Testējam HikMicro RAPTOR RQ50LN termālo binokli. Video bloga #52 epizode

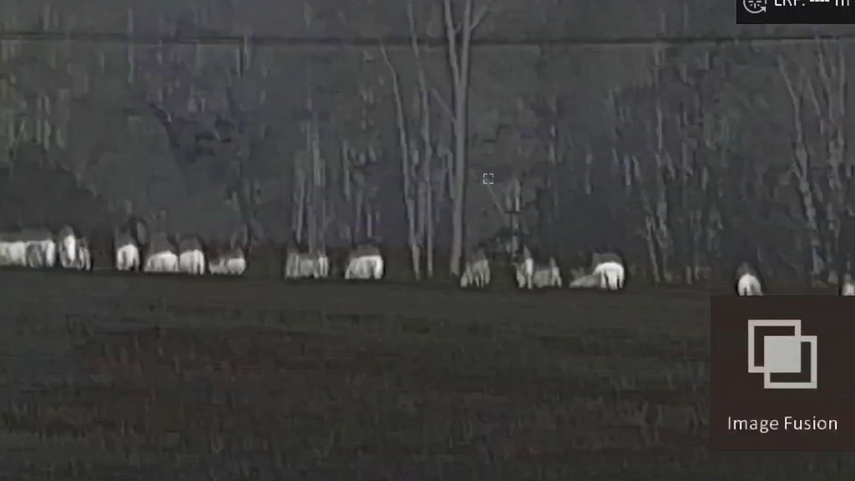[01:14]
Vienu govu, otru govu tad ir. Tagad ir white hot, tagad ir black hot.
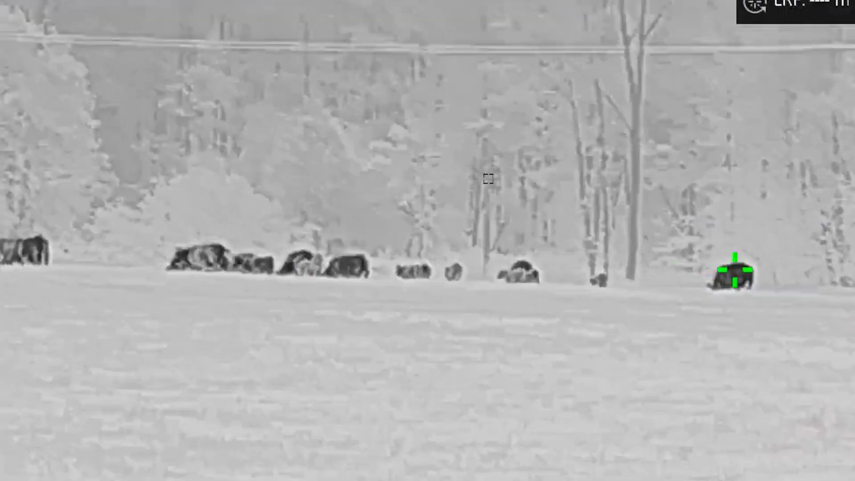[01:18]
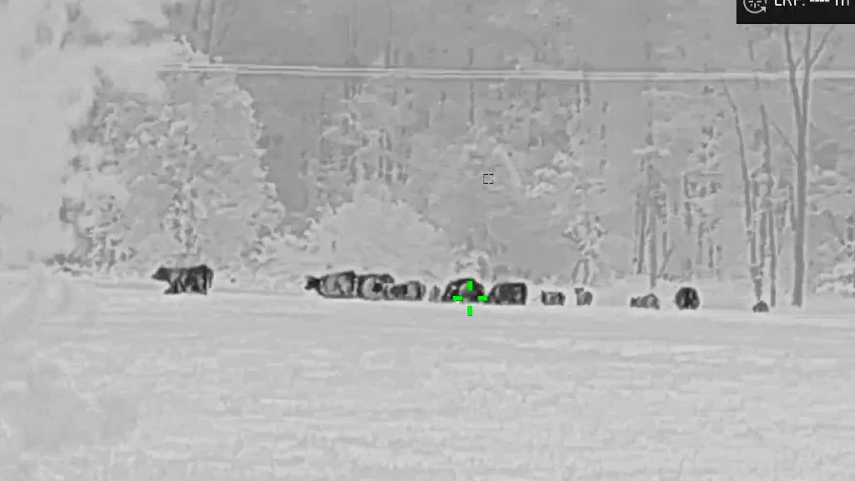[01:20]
Šī binoklī man personīgi patīk labāk black hot, kura siltais objekts ir melns.
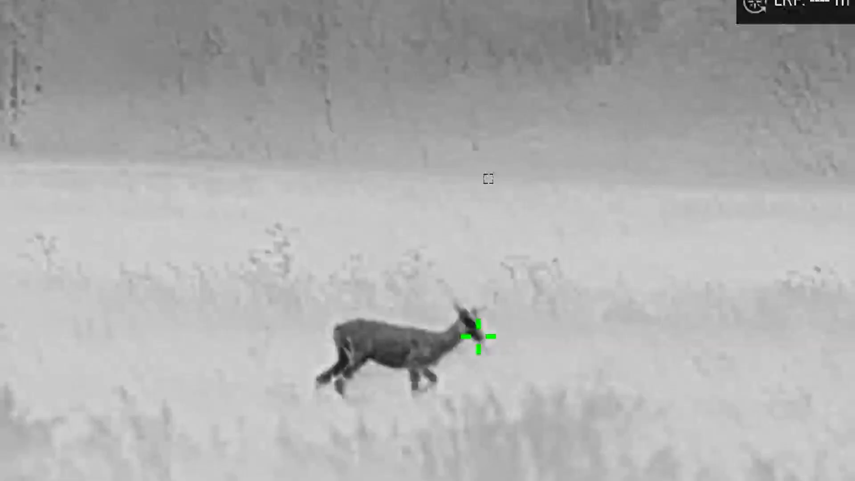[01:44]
Viņa ar tādu zaļu punktu uzreiz viņu sāka fiksēt.
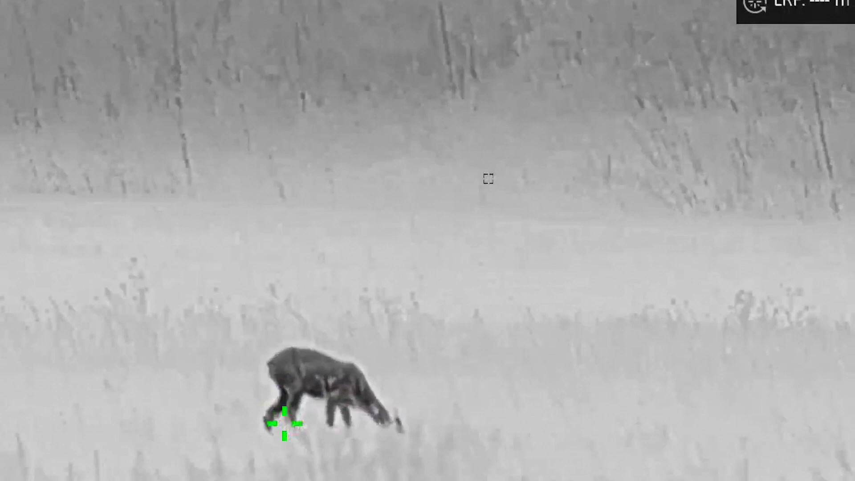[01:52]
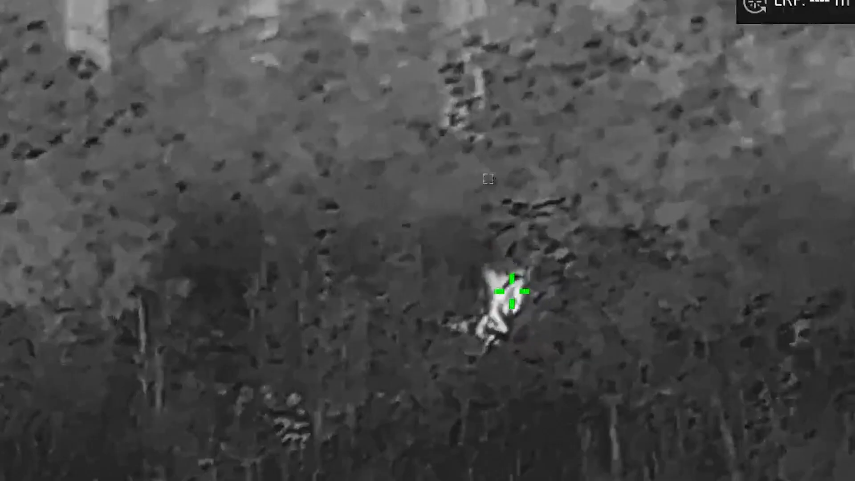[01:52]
Ir opcija nomērīt, cik lielā ātālumā viņa no tevis ir.
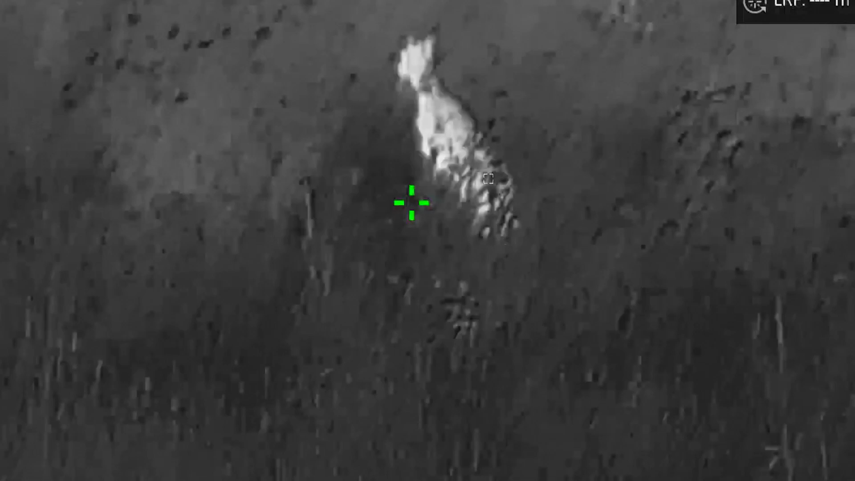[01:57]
Un attiecīgi arī filmēt. Un tas, ko es tikko izdarīju, ar blauku stāvu, maziņš par mēs sēžinās stāvu.
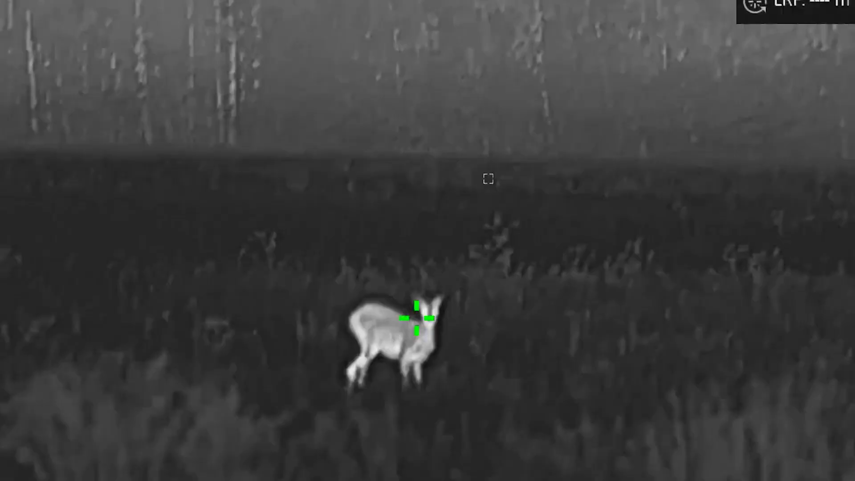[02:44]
Optiskajiem skatam. Viņš aizalka viņu tādā dabīgā skatā.